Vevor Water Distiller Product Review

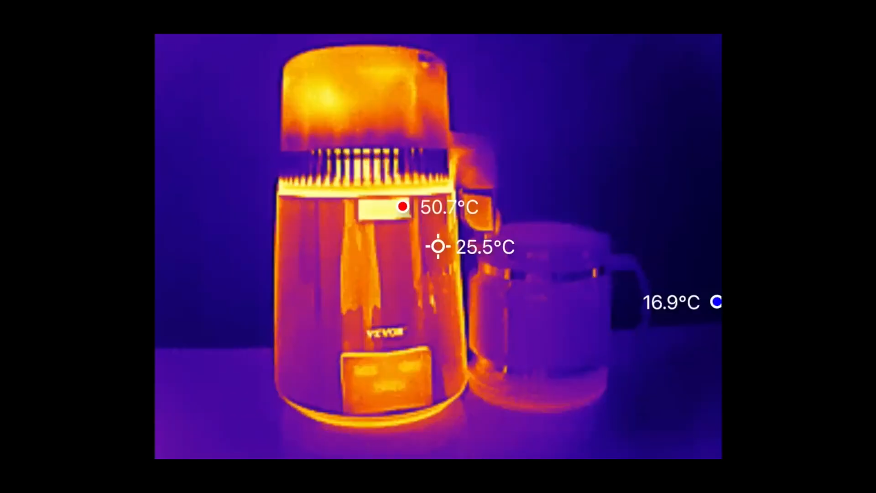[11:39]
On screen: spot 25.5°C
These infrared images show the unit in action.
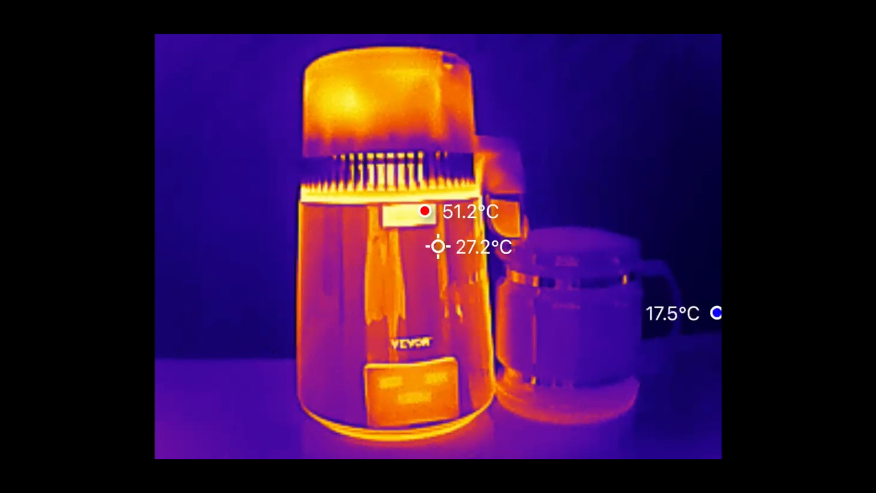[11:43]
On screen: spot 27.2°C, max 51.2°C
The base is around 52 degrees Celsius, so quite warm to the touch.
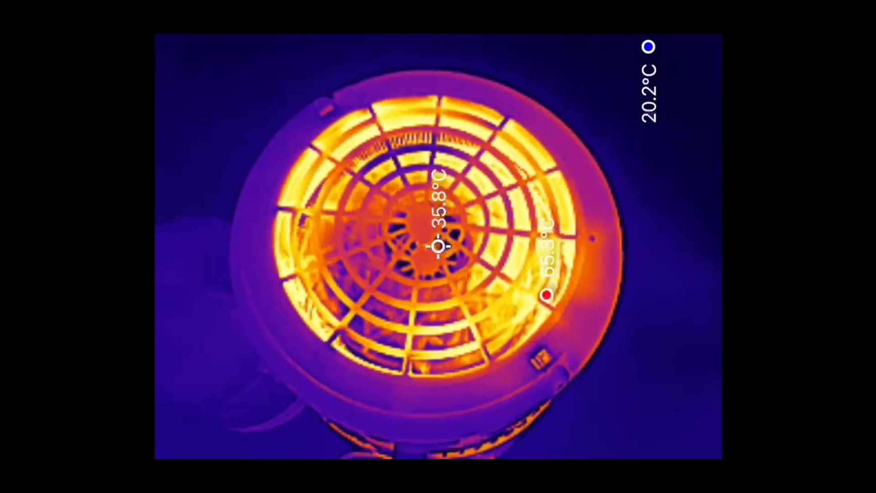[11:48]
On screen: spot 35.8°C
The condenser blows warm air upwards while it's operating, but the liquid coming out of the spout isn't hot at all.
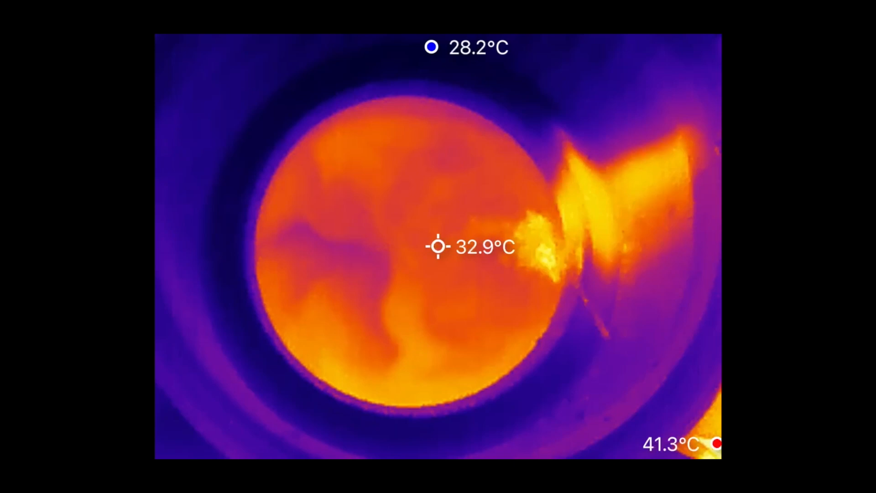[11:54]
On screen: spot 32.9°C, max 41.3°C, min 28.2°C
Just over 30 degrees as it leaves the spout, and cooling to around 25 degrees in the jug.